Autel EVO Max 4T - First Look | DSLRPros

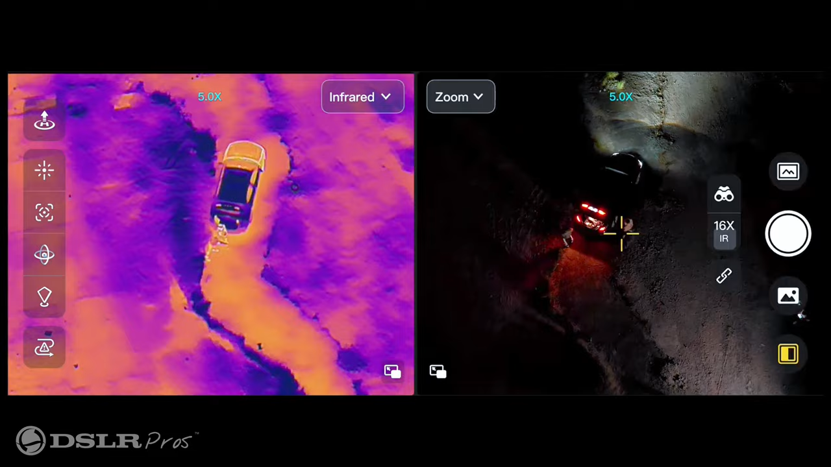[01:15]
With its 16x digital zoom it's an excellent choice for inspections or public safety use cases.